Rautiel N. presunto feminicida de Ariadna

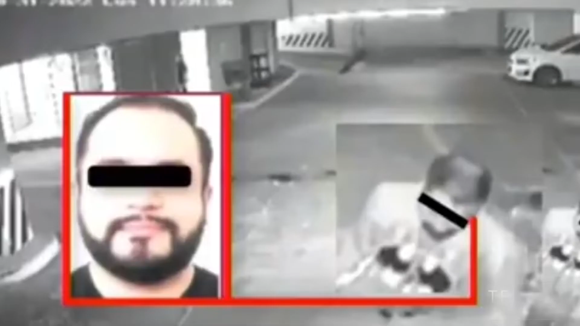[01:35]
Posteriormente se observa al individuo dirigirse al estacionamiento para subir a la mujer a una camioneta.
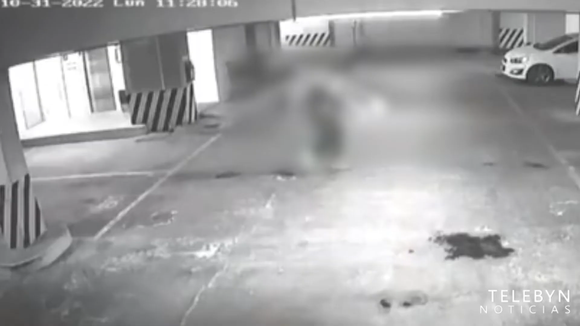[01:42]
Este hombre fue identificado como Rautel N.